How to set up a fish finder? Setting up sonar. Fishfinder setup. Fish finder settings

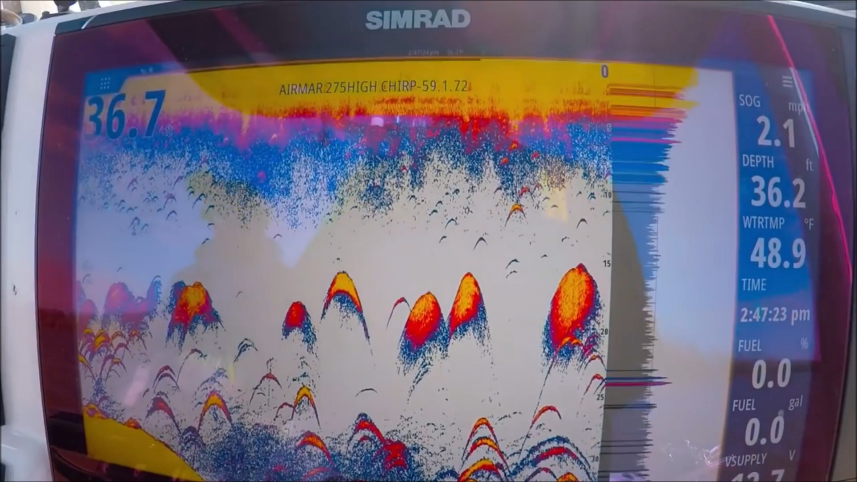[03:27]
On screen: depth 36.2 ft, water 48.9°F
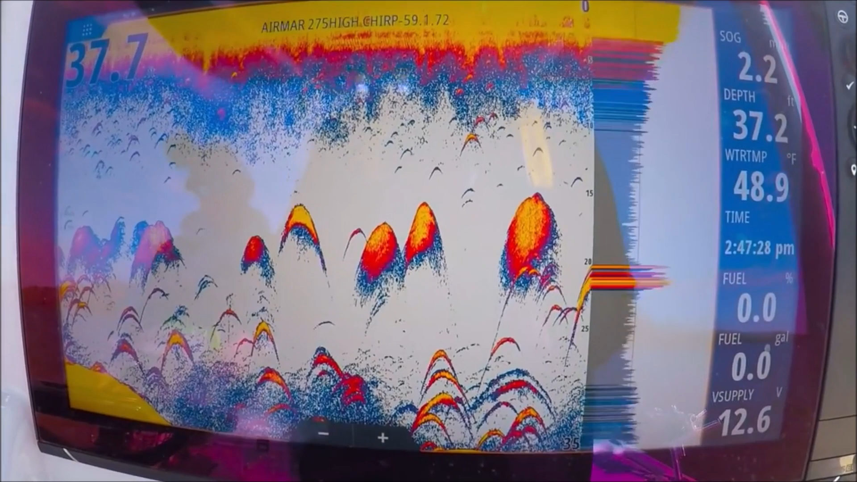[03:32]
On screen: water 48.9°F
meat here of our screen let's do it the 38 right now custom
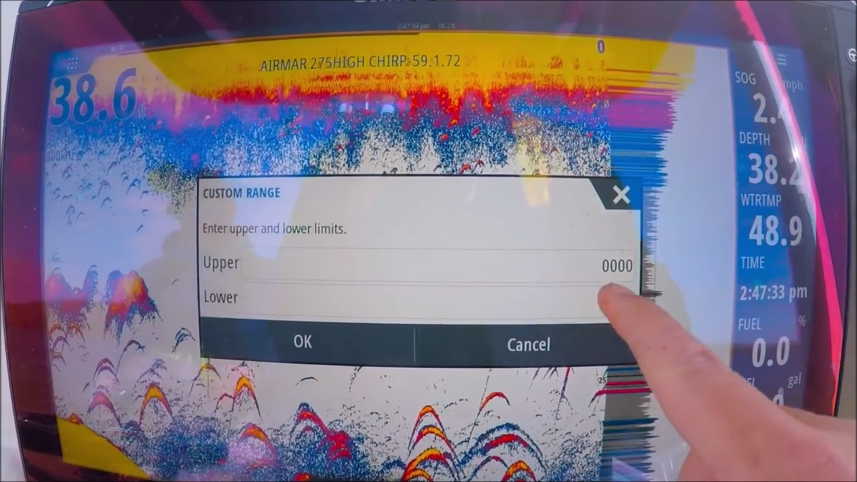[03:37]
where are we at uh so we'll get 39
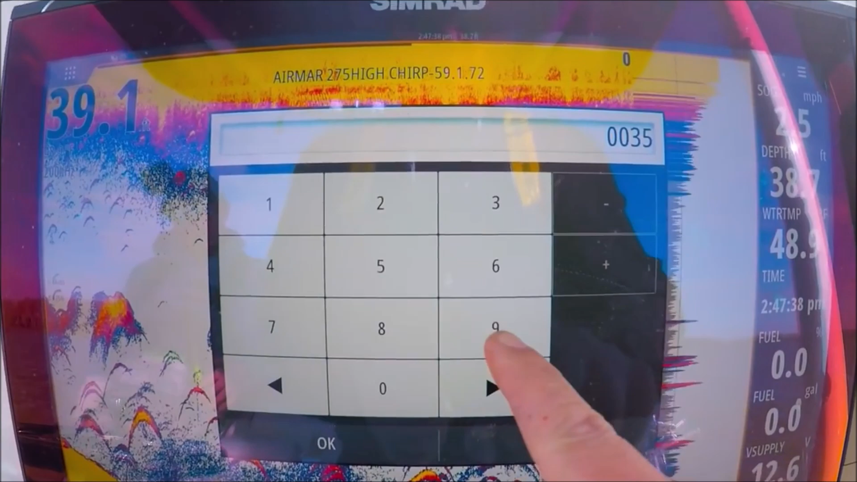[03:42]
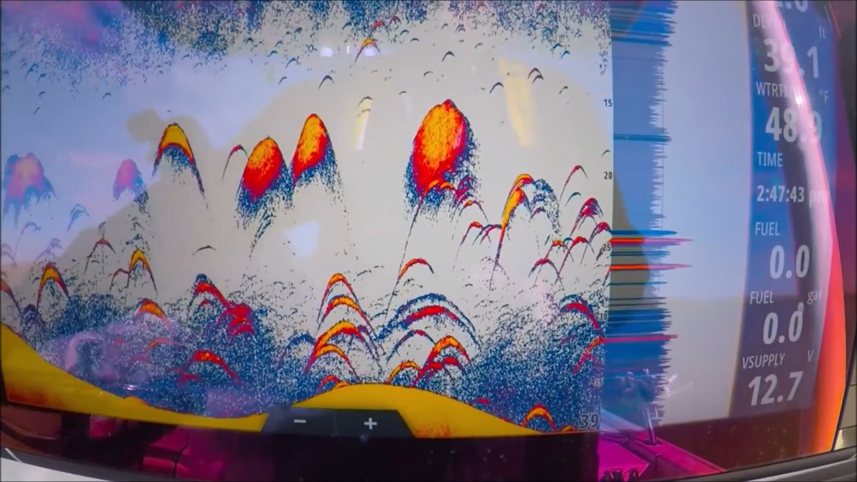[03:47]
okay so if we were going to stay in this depth all day that would be a really good place to leave it
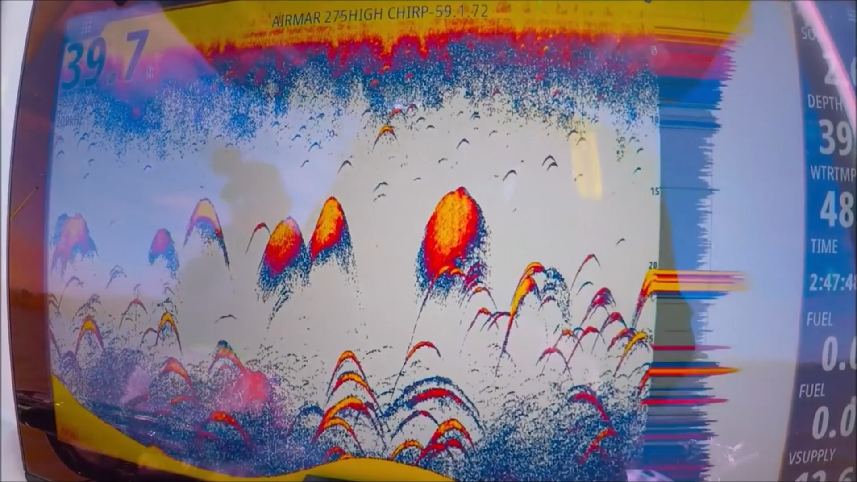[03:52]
using the entire screen there's no sense in leaving it in auto range where it might be a you
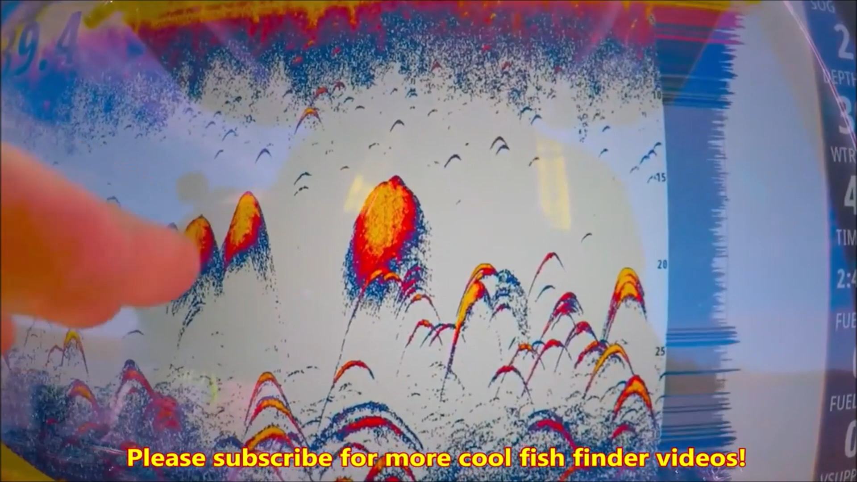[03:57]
know too much bottom shown so you're not taking advantage of your big screen other than that i leave it in auto so let's go ahead and set our range back to auto
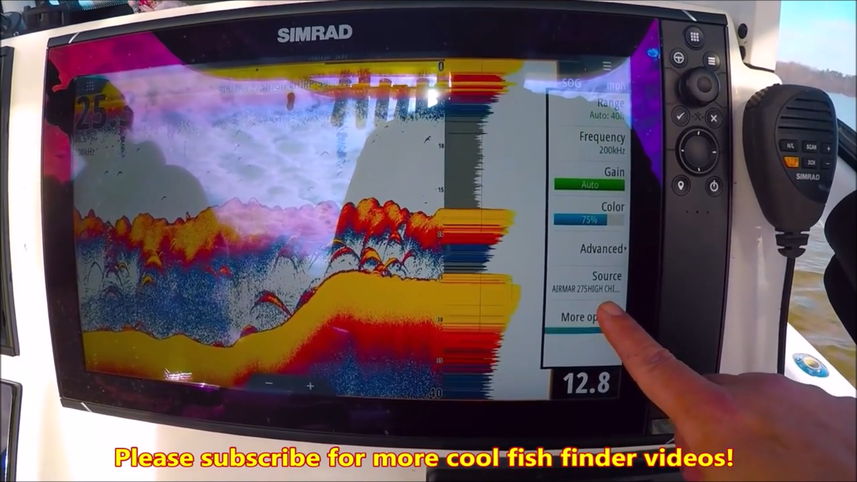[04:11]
all right here are more options here's our palette this is a palette i like one it's a great palette six is also another favorite of mine
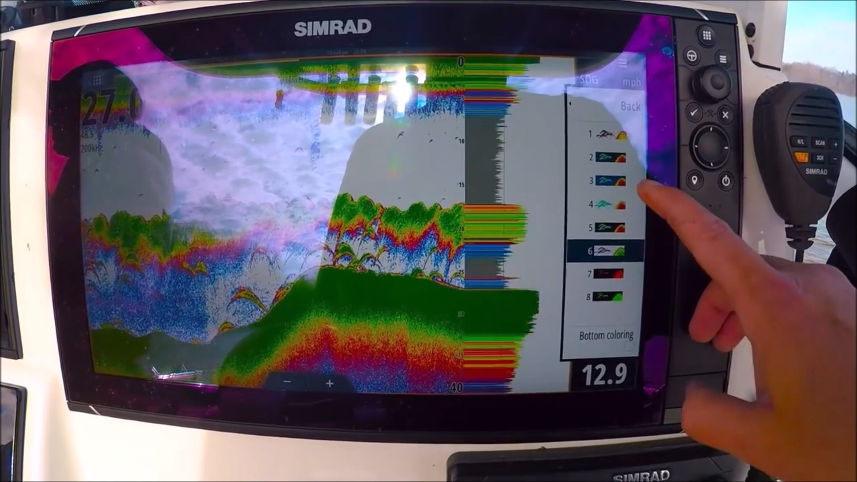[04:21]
like the dark backgrounds a lot of deep blue saltwater fishermen like these dark backgrounds
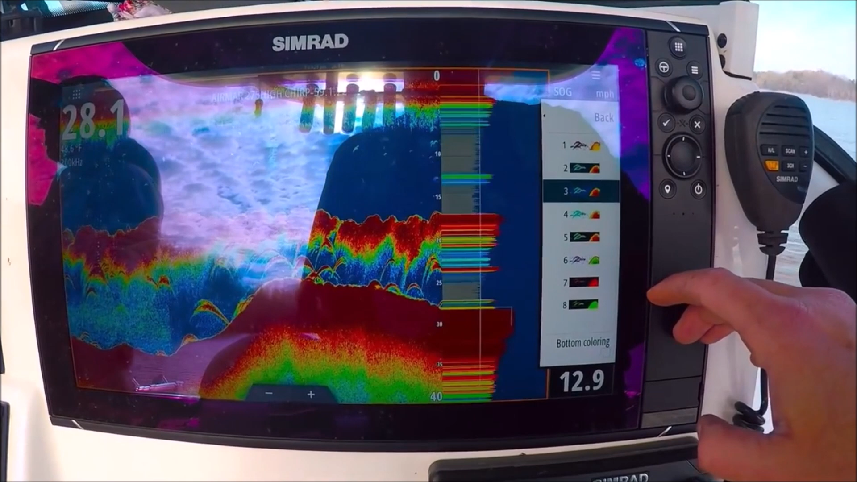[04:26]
red all kinds of choices here bottom coloring bottom coloring
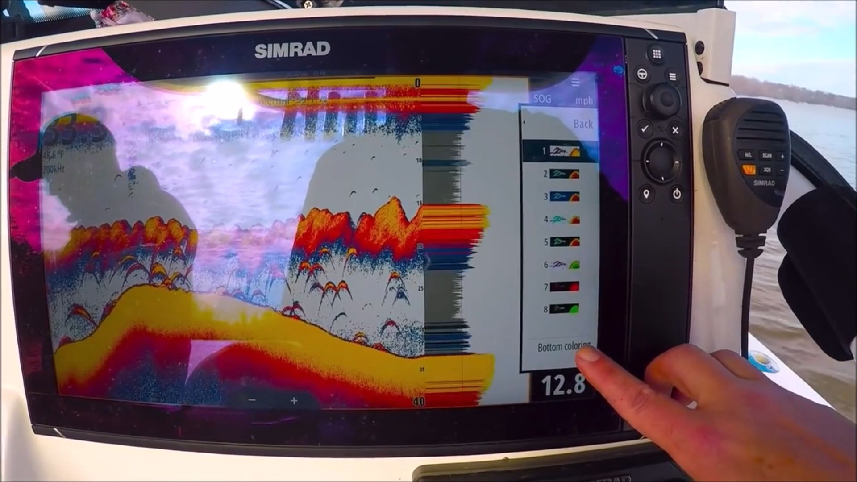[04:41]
colors the entire bottom here brown this
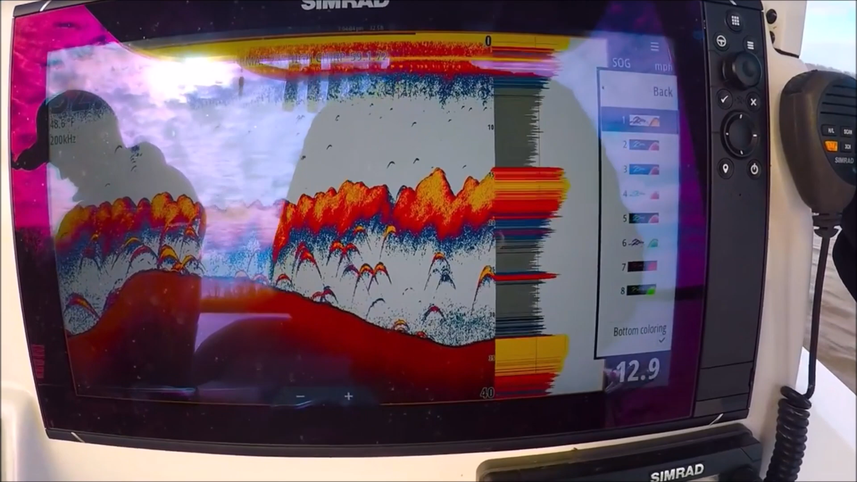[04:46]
is a good feature for fish that hold tight to the bottom like you're seeing here it really makes them stick out because it only covers the bottom
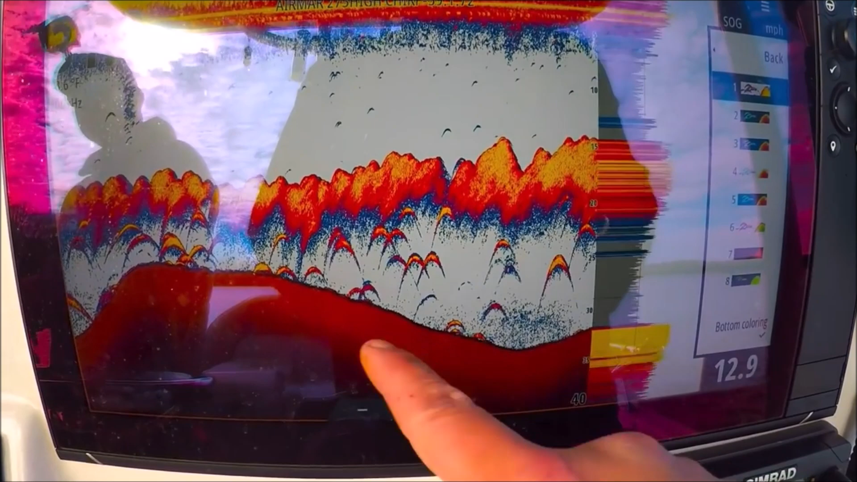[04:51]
flounder fishermen fish laying on the bottom they look a lot like that so this is a good feature for that
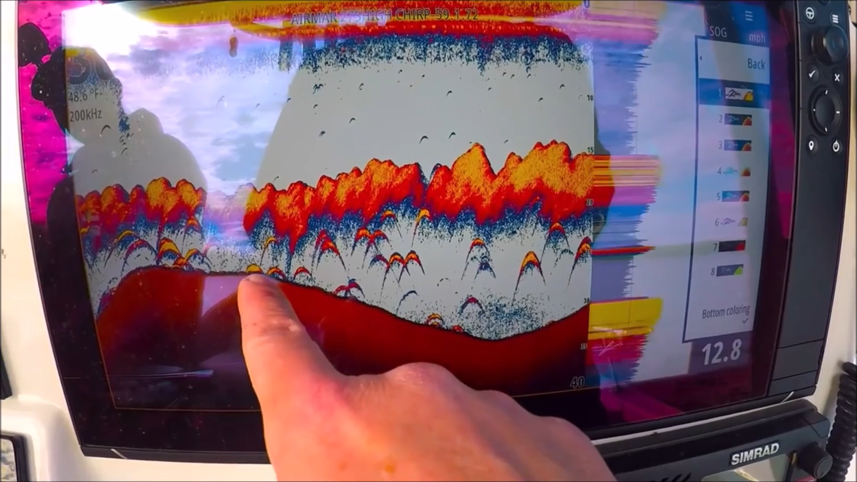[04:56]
On screen: speed 12.8 mph
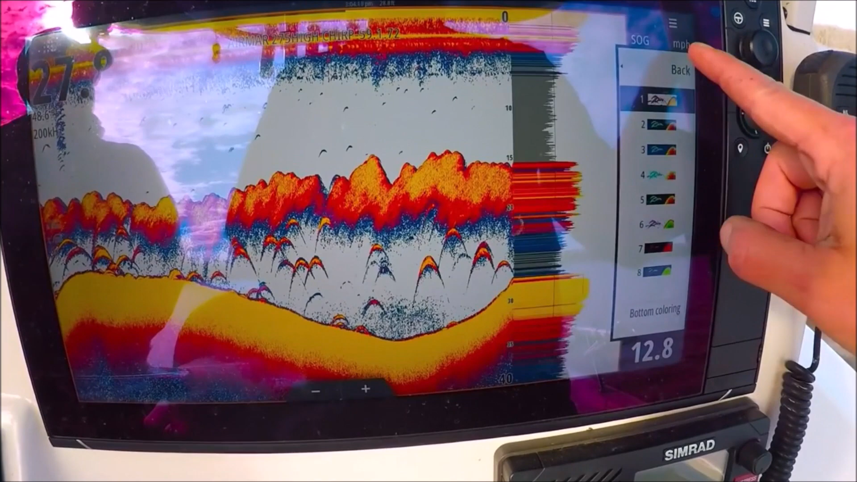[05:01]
back back back source we
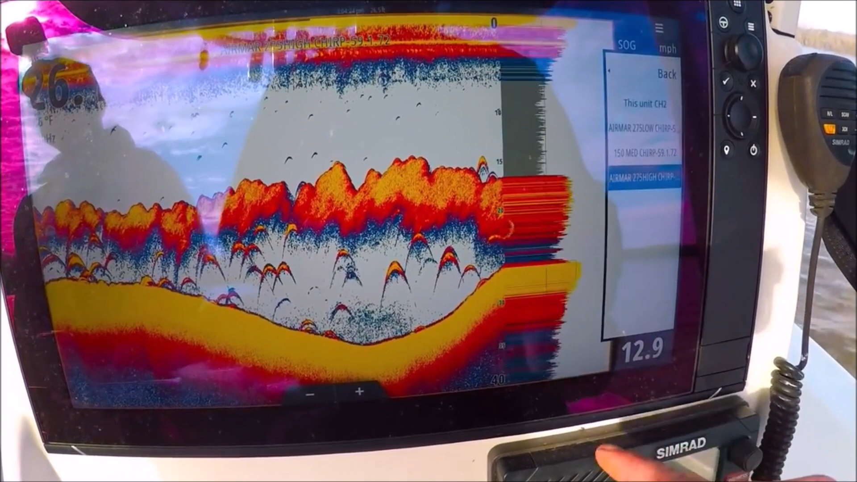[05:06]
On screen: speed 12.9 mph
can pick the transducer we're using i have several on this system
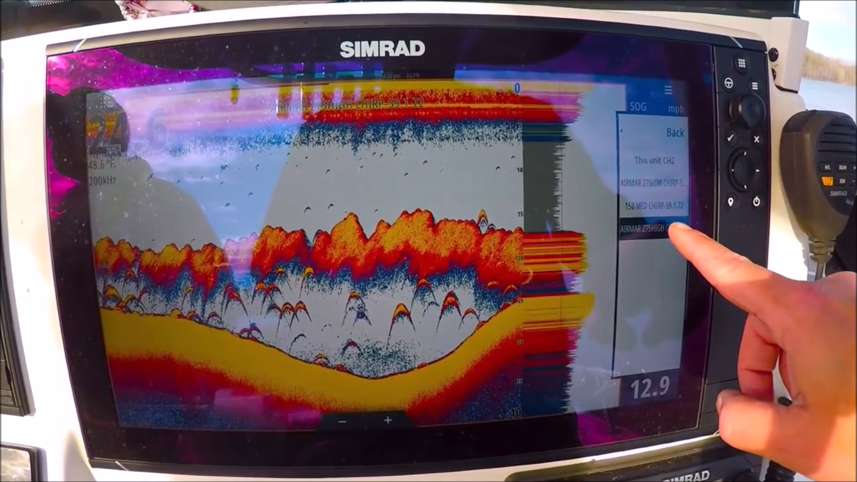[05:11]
i have my high chirp transducer selected now now i can go into frequencies
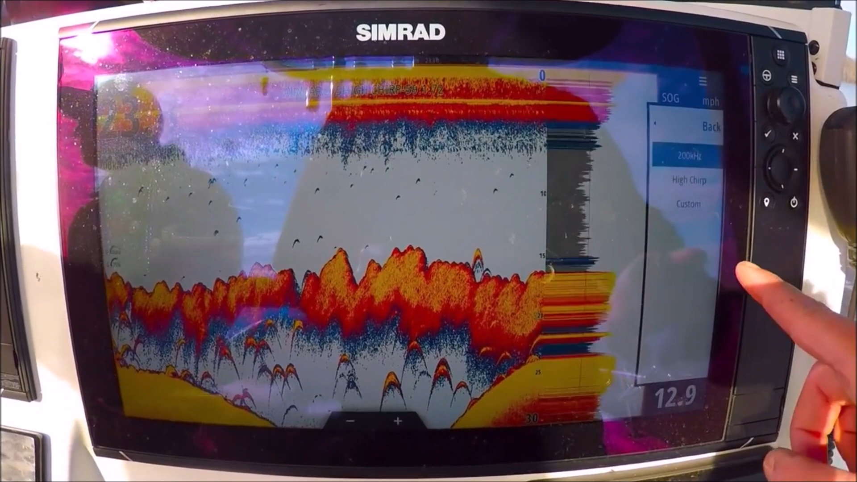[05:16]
this particular transducer is 200 kilohertz high chirp on this channel or custom custom we can pick the frequency we like 170 is one i like let's see what that looks like that feature is only available with certain chirp transducers